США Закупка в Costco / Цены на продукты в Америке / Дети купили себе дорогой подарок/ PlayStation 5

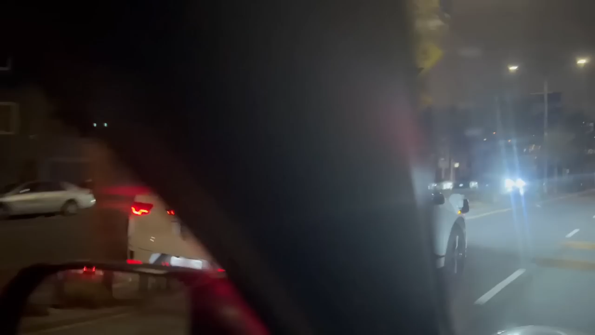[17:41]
вот они тестируют сейчас свои машины автопилоты по сан-франциско идет настолько сложное движение они вот так вот катаются прикольно